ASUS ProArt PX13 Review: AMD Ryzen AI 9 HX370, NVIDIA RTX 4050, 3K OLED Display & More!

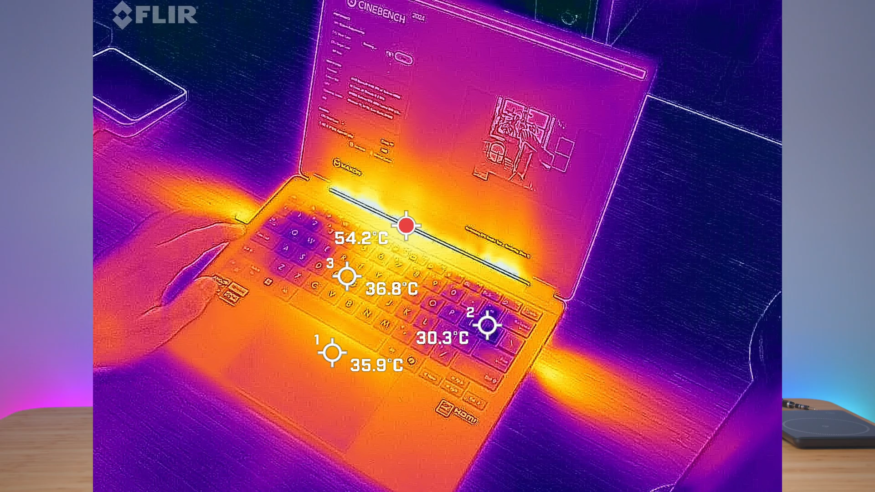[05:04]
The touchpad is not bad. But everything else, like in the middle here, it's definitely a little bit toasty.
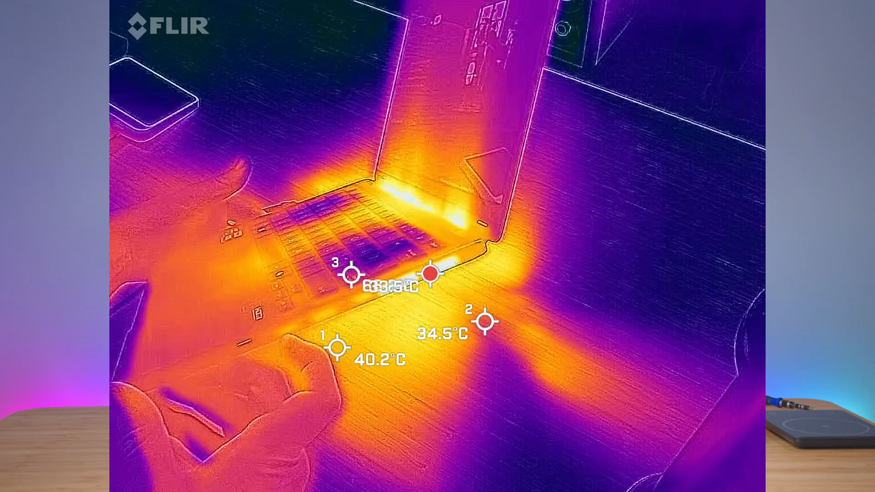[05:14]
And checking out the side here, this is the exhaust fan.
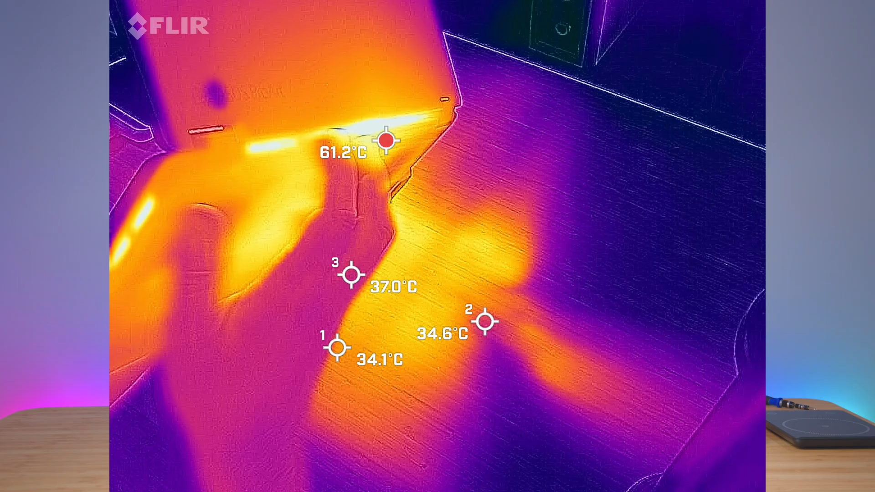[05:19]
And the same thing here. And this is the bottom. Right now, we're going to go ahead and do a noise test here.